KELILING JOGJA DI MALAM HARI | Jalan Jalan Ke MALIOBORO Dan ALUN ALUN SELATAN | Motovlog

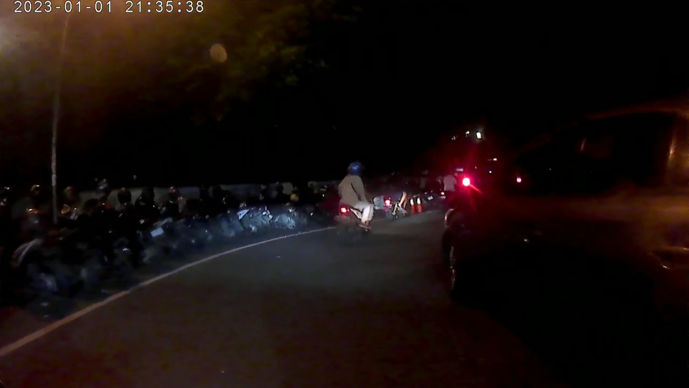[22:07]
disini itu sahabat parkir motonya karena di kiri jalan hampir seluruhnya terisi Oke sahabat untuk alun-alun selatan disini ada dua pohon ringin atau
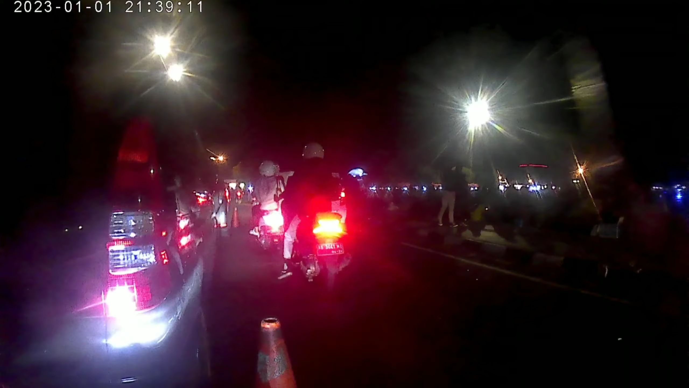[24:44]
kita dari sini kita jalan ke antara ringin-ringin itu bohon beringin itu ini juga merupakan pintu keluar dari keraton Jogja ya Nah itu sebelah kiri saya ini pintu keluarnya kalau untuk hari-hari biasa ini dijadikan pintu keluar tapi kalau untuk pengunjungnya banyak atau hari-hari libur biasanya ini ini juga digunakan untuk pintu masuk menuju keraton Jogja parkir-parkir mobil sahabat di kiri-kiri jalan
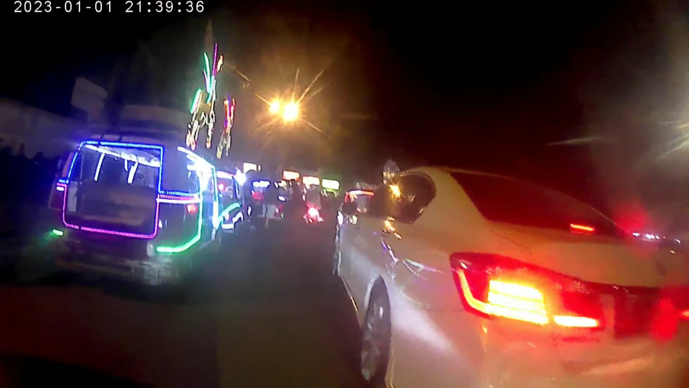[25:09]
kendaraan-kendaraan hias masih menunggu operasi di sini